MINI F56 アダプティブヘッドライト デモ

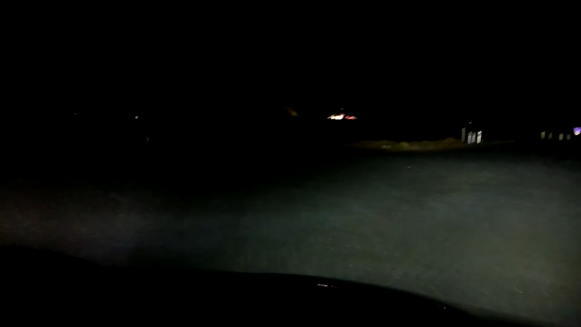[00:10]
ちょっと左の方明るくなりましたよね。こんな感じです。 救急無線です。 ハンドル切るとこうなる。で戻すと暗くなる。